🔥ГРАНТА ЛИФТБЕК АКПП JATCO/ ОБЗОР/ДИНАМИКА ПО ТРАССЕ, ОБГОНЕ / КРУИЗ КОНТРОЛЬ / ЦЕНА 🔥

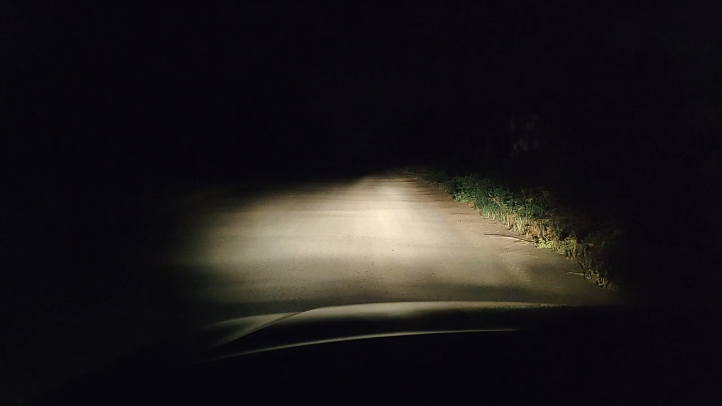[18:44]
то есть не габариты а противотуманные фары передние и дальний свет дальний свет конечно хороший так что вот вам как говорится обзор в ночное время автомобиля все всем удачи всем пока ребята